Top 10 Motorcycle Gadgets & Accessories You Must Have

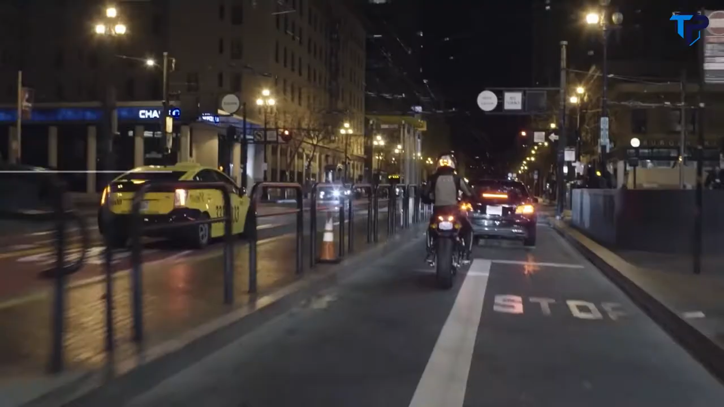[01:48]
Unlike your motorcycle's taillight, Brake Free is at eye level so all drivers can see you.
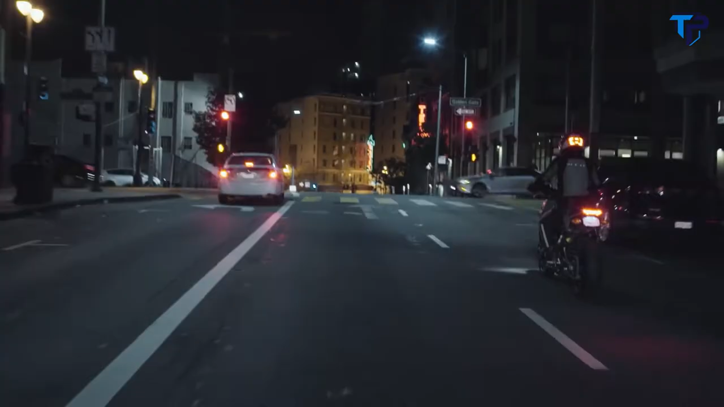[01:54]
It'll grow brighter to alert drivers around you when you're slowing down.
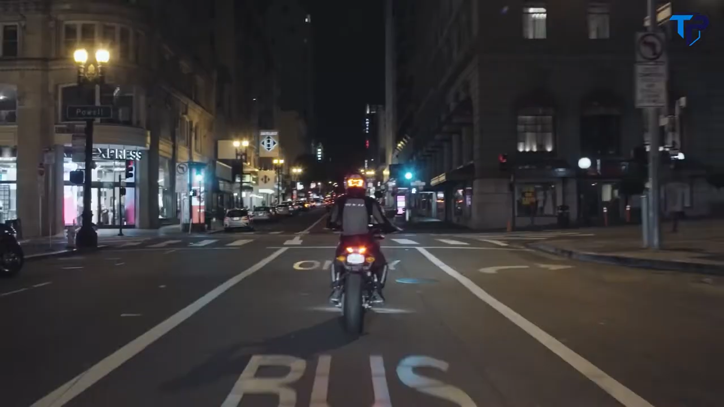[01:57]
No matter how, braking, downshifting, or engine braking.